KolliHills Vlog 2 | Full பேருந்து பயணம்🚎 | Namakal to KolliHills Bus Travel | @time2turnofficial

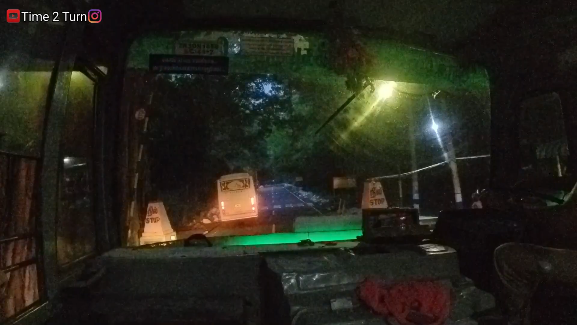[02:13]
கொல்லிமலை ஃபாரஸ்ட்டுக்குள்ள நம்ம போறோம். ஒரே ஒரு பஸ் வருது, வழி விடுங்கோ. என்ன அழகா இருக்கு! நானே ஆக்சுவலாக நினைச்சேன் தெரியுமா, இவன் வேற நைட்டில் கூப்பிட்டு போறானே, காலையில் வீடியோ எடுக்க முடியாது.